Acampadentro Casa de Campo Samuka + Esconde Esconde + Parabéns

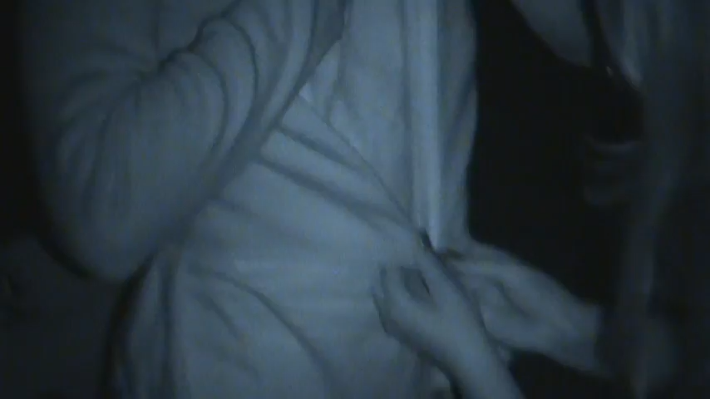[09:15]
Não vai fechar no meu peito. Ô, louco. Ainda mais a costela. Não vai fechar em ti. Ainda mais a costela fraturada.